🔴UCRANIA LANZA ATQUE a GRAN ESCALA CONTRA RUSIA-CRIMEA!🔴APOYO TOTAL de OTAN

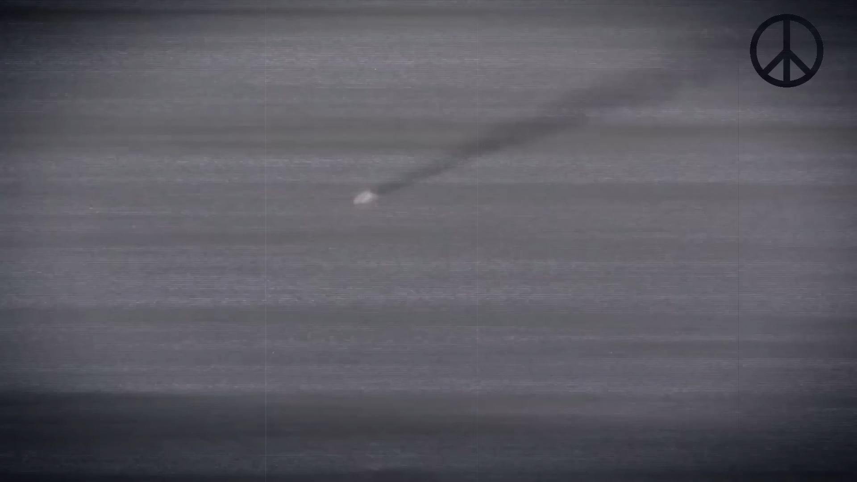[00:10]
Ataque a gran escala contra Crimea. En una hora y media, 12 drones marinos intentaron atacar Crimea.